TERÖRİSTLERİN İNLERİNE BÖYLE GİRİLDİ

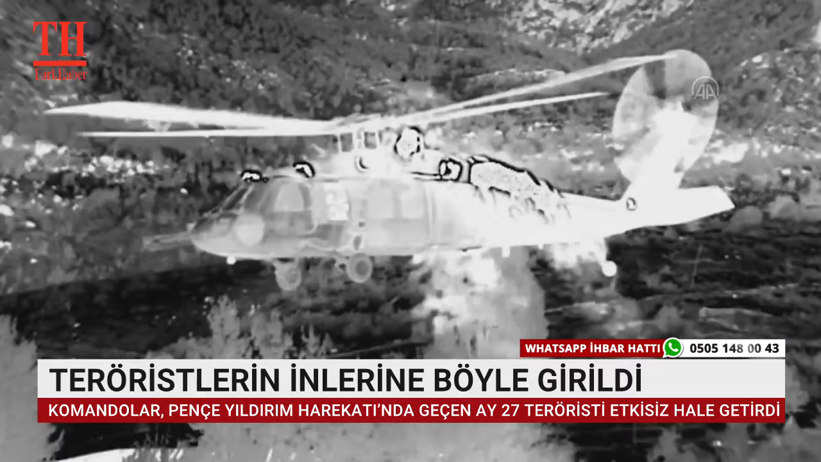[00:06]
Irak'ın kuzeyindeki terör hedeflerine ilişkin teröristlerin mağaralarına yapılan baskınlar görüntülere yansıdı.